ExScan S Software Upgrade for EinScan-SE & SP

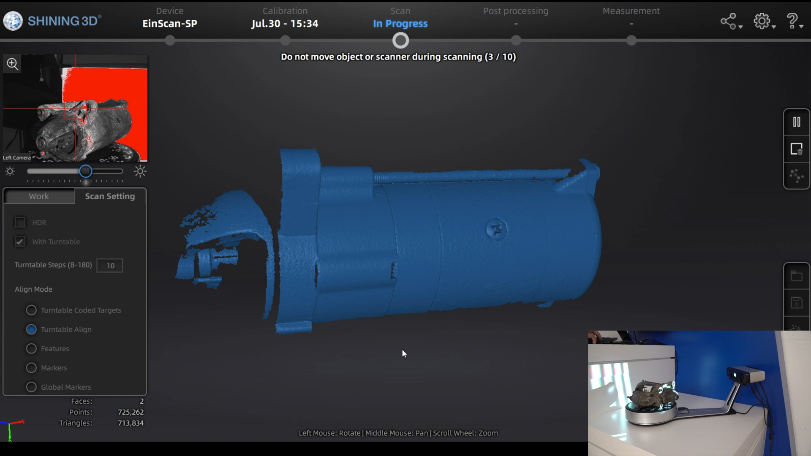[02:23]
and then you also see the single scans which are made
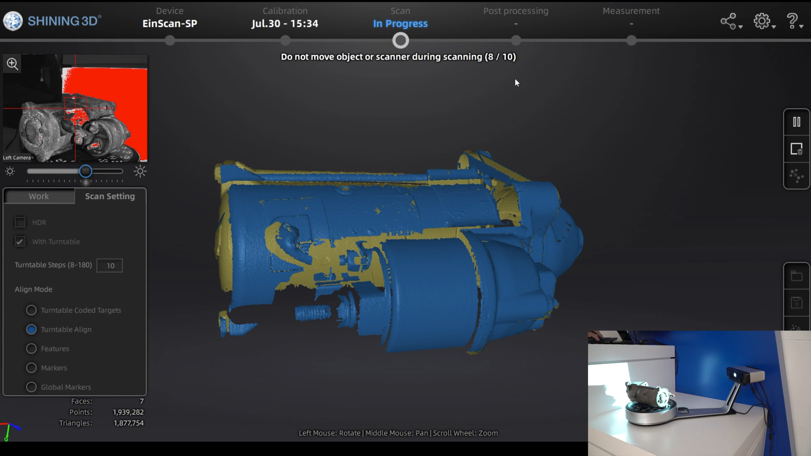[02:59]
here on top you also see how many scans you already did it it's the
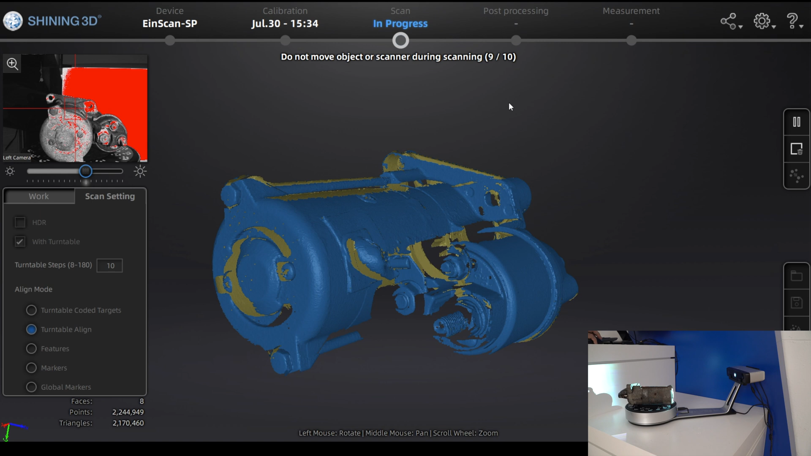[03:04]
nine and soon you will see the we will also do the 10th scan and it will
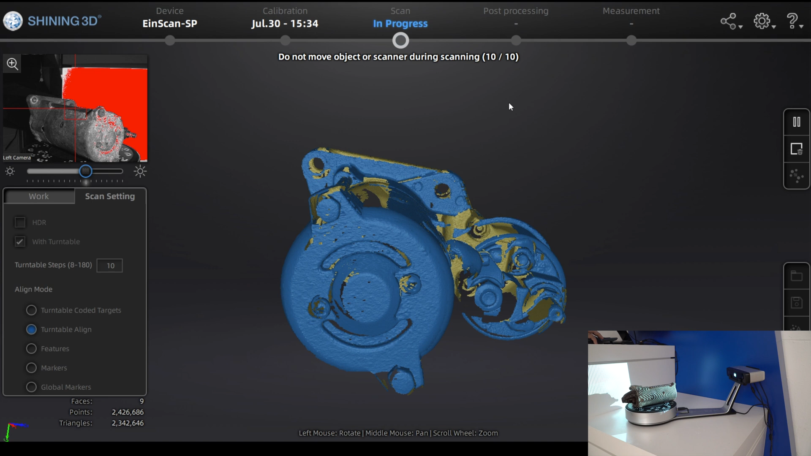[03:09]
be finished so
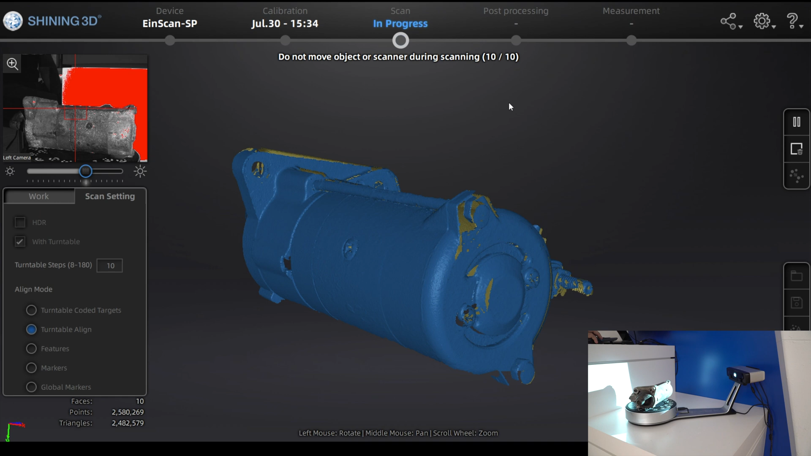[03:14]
once you are done you have your 3d model already you
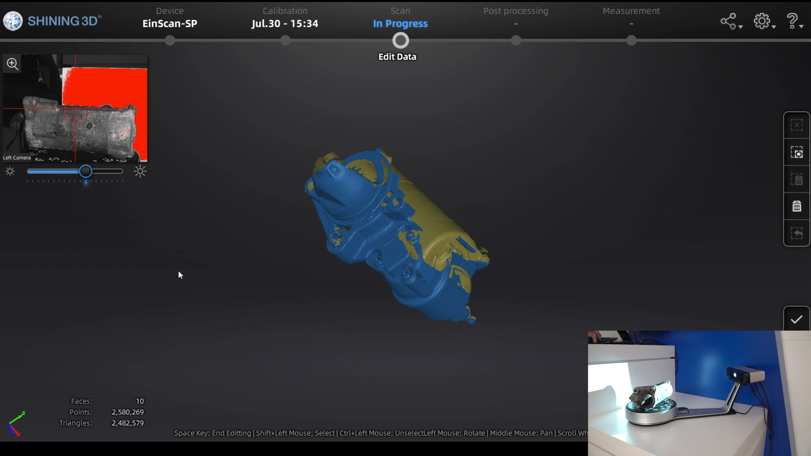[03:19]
can see which areas you scanned in which areas you didn't scan the bottom part for example is missing
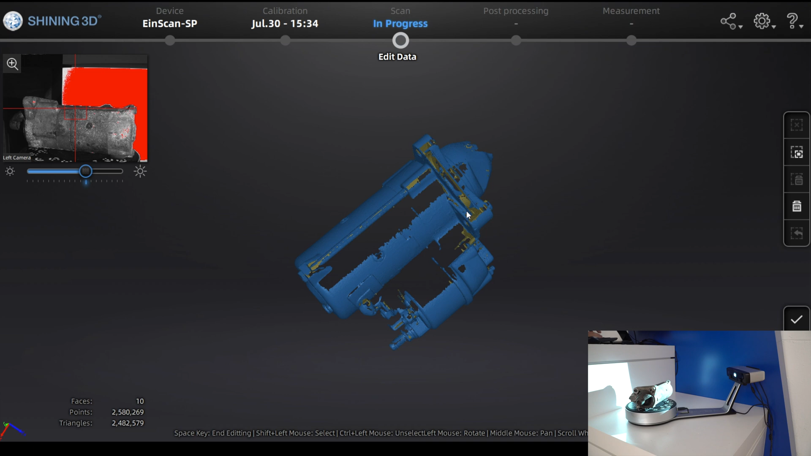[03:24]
and then for this one you can just turn the part
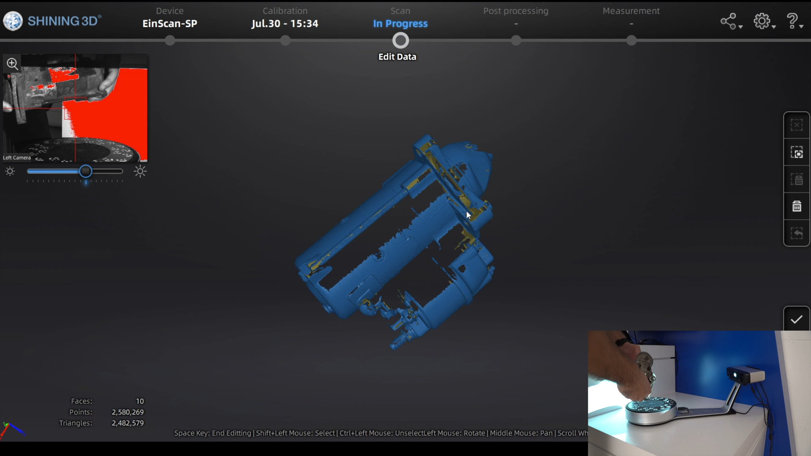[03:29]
so that also the bottom part can be seen and can be scanned so i just place the part like this i can click on apply edit and then i can do again the settings and how
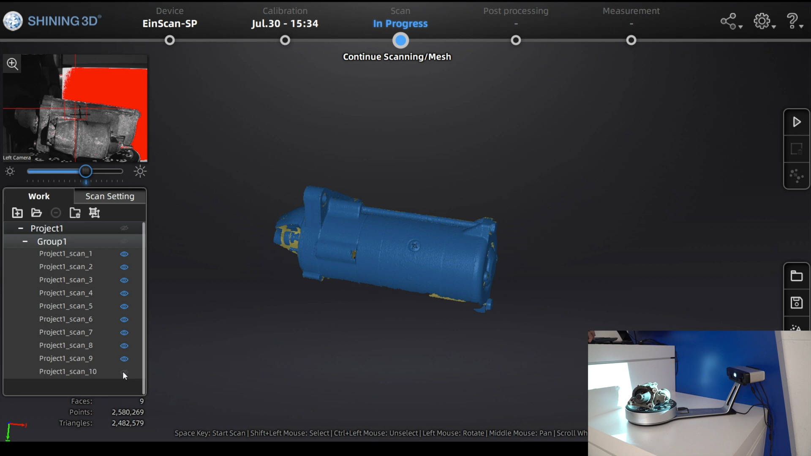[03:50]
many steps i want and also the other settings here on work i will see the different groups and even the single scans that i have done and here you can also see the single scans in the in the 3d model once you are done
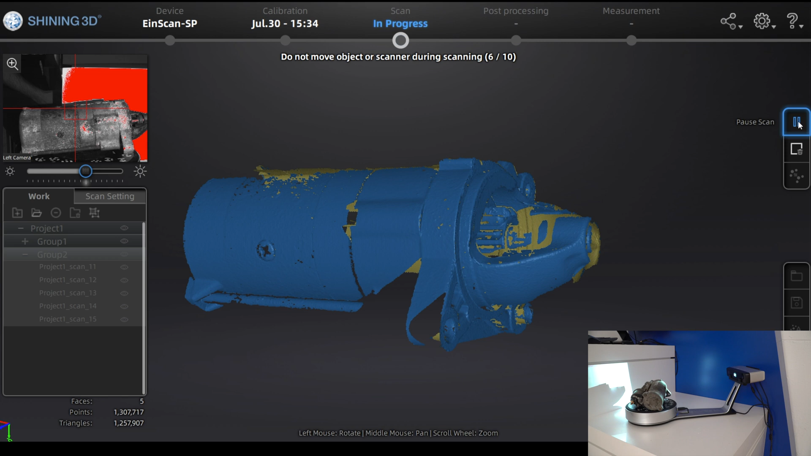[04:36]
and once the scan is done this
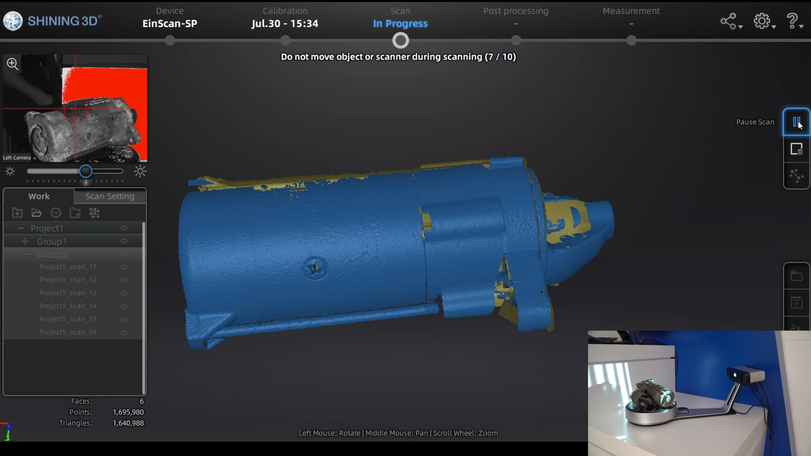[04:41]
software will try to align automatically these two different groups together if the scanner has seen enough features enough overlap area
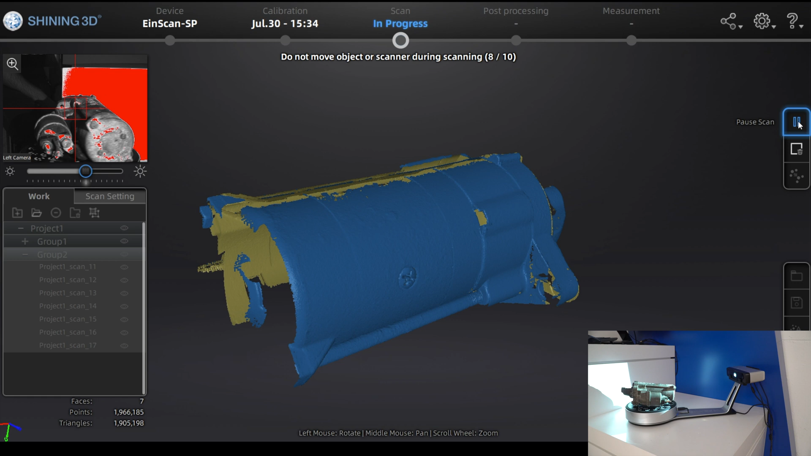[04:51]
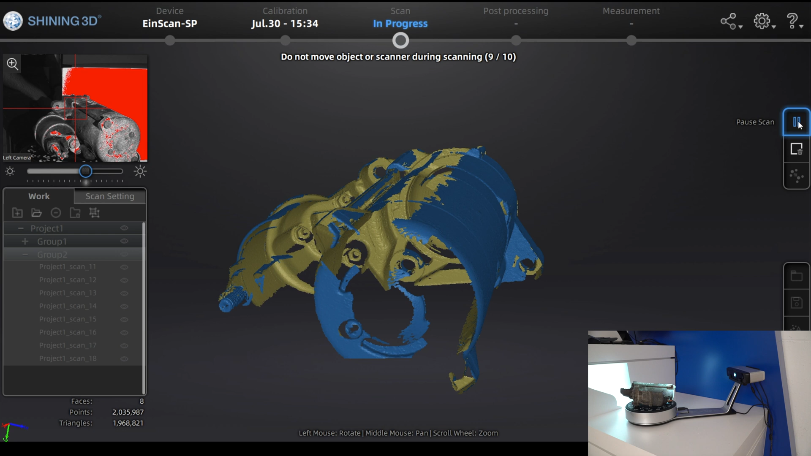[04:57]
and then you have the options either it will do it automatically or if there are not enough overlap you can also do it manually
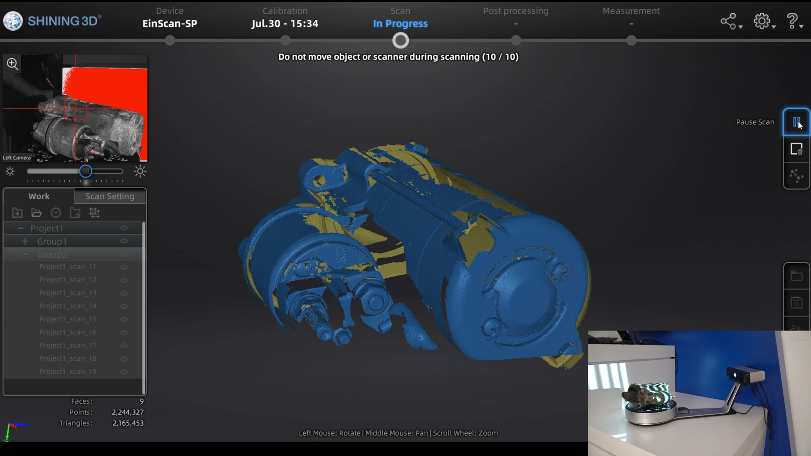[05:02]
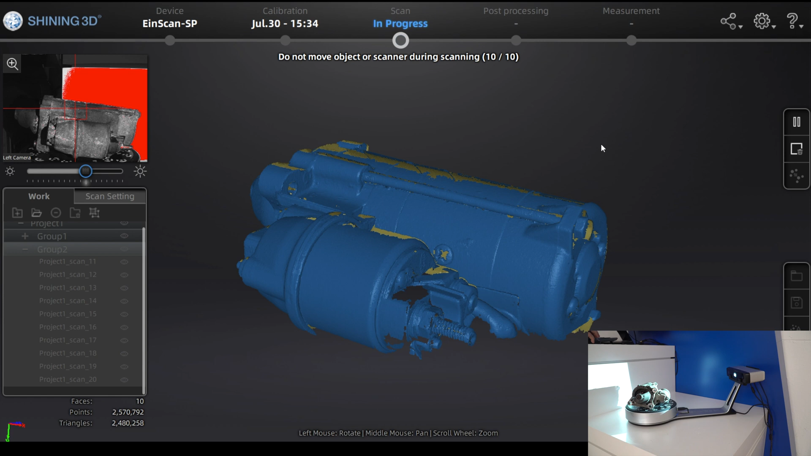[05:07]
okay with this group we are also finished
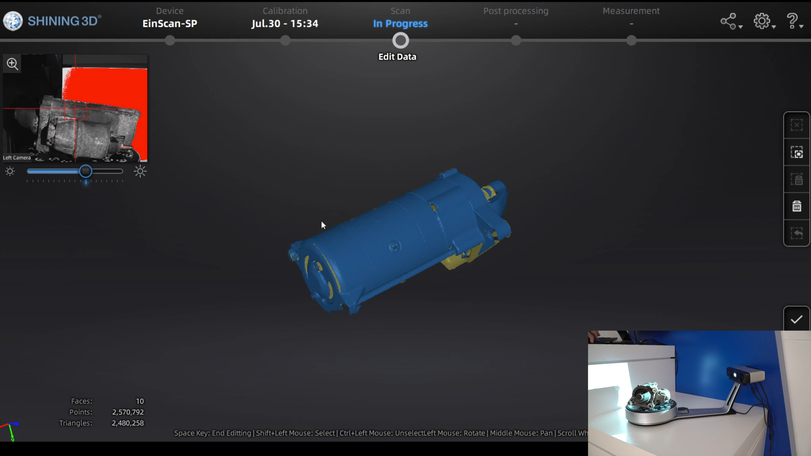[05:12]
now we also have the bottom part i click on apply edit
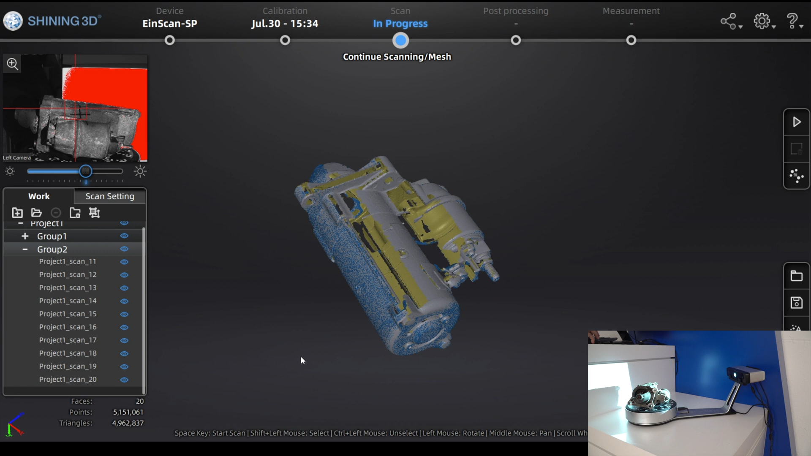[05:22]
and then you can see it automatically aligned these two groups
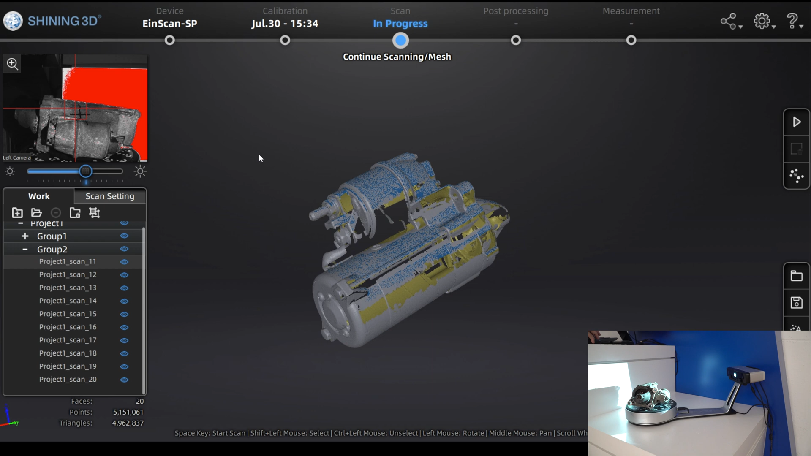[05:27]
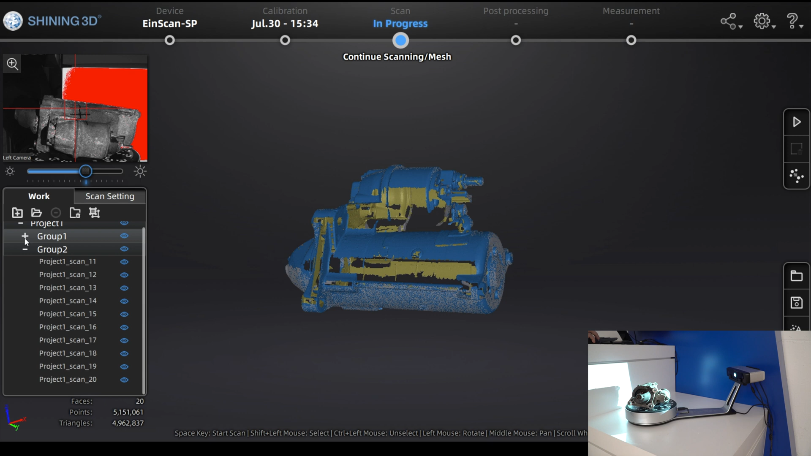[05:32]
group one and also group two what we did now
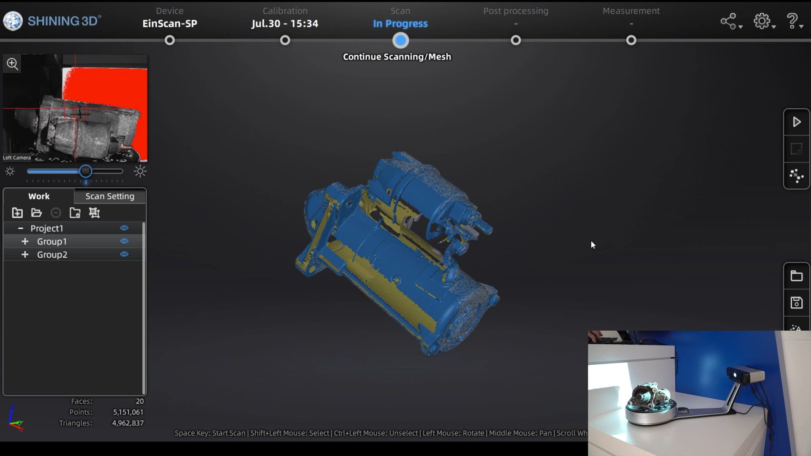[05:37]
and then there are some parts missing you can see on the object it's not a problem at all you can now just turn the part or move the part to a position where the scanner sees more or where the scanner sees more the
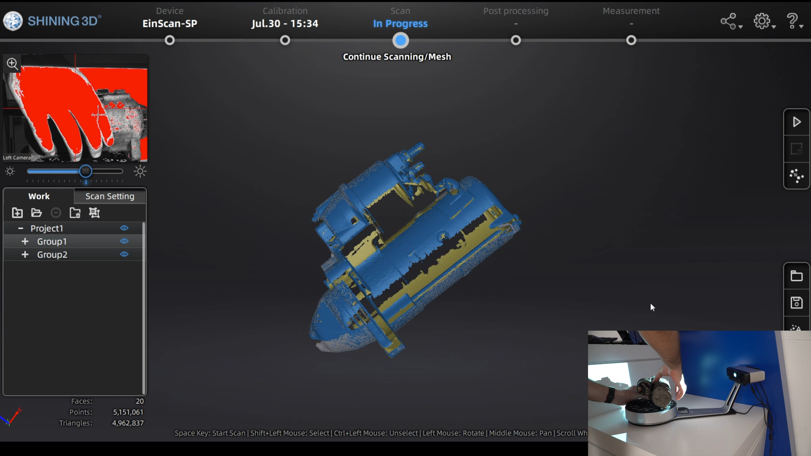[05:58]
areas which it couldn't scan before and then what you can do on the
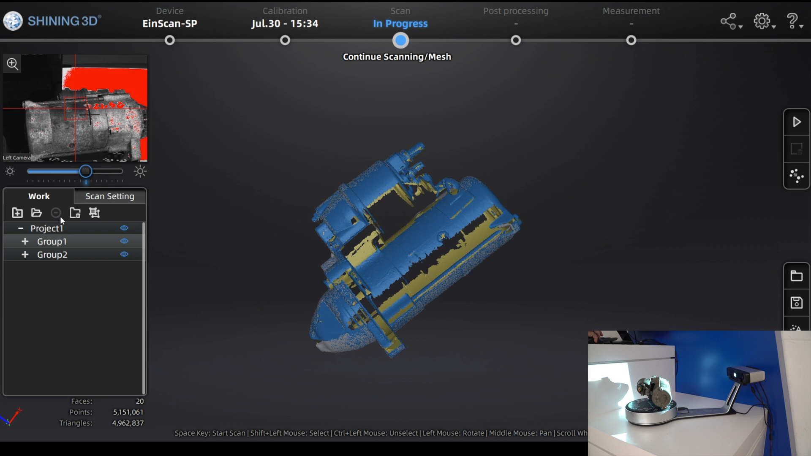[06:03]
scan settings now for example we just want a single shot so we don't want to use the turntable you can just turn it off and here with this position also on the left top you see
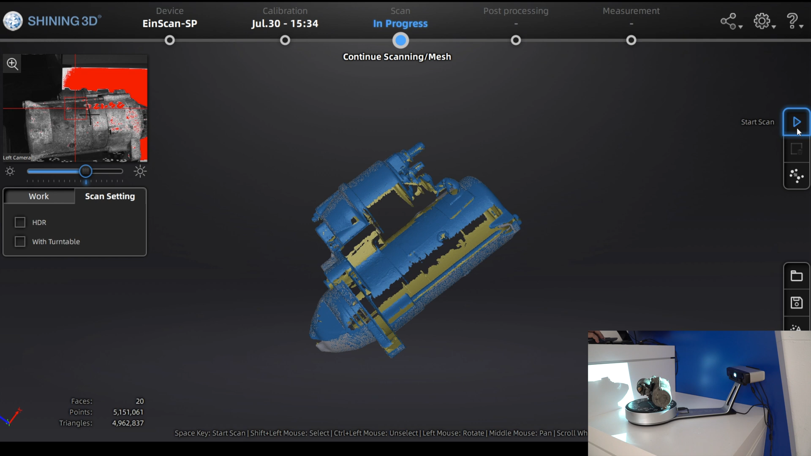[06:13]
what the scanner sees the scanner will now just do one shot of this position
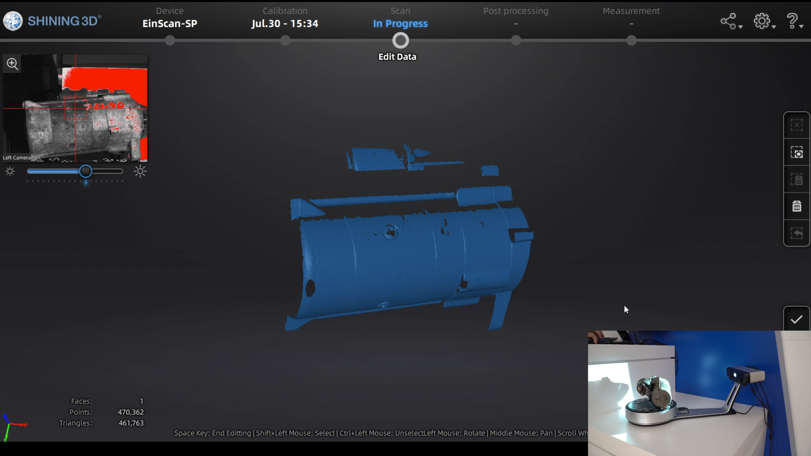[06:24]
and then as before the scanner will try to calculate to align these different scans
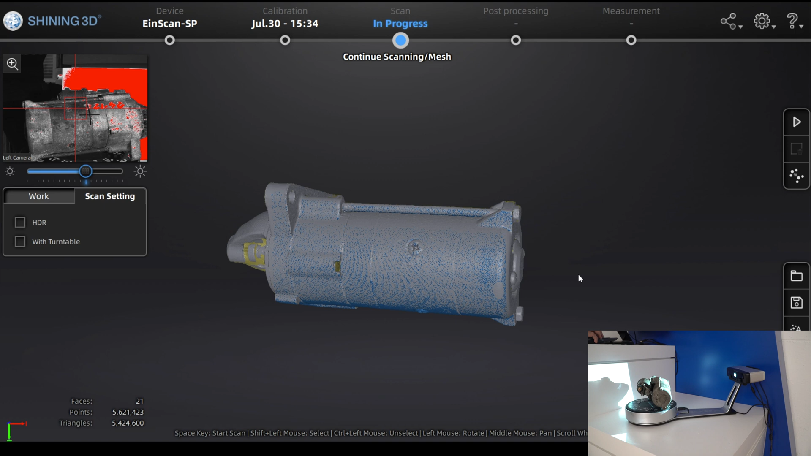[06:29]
if there is enough overlap and in this case it align automatically again the single scan function is very useful when you have a part and it's hard to reach this parts when you use the turntable so you can just use the turntable from the top from the bottom you can scan your part and then you can also move the part to a
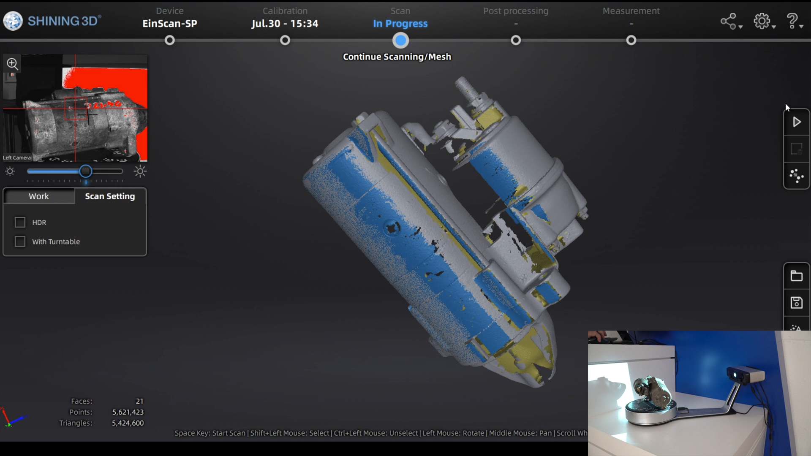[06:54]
position to scan these not scanned areas by doing single shots